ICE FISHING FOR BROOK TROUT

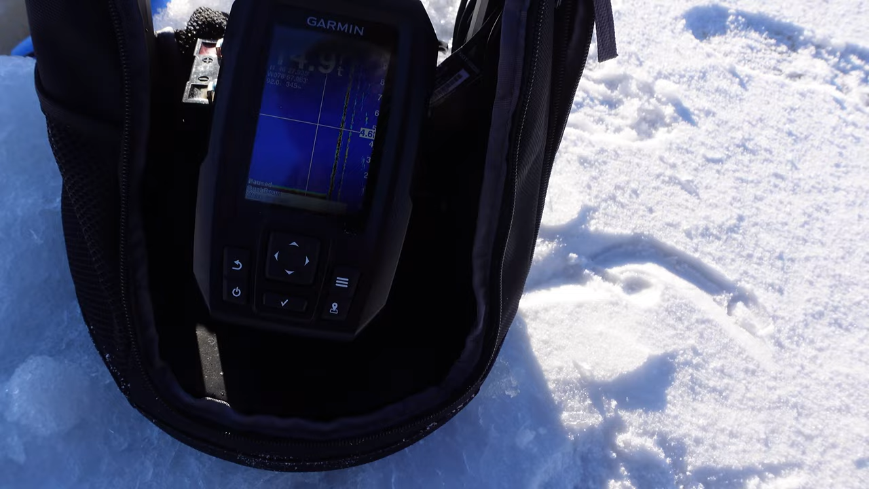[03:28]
Feet. I have no idea how deep this lake gets.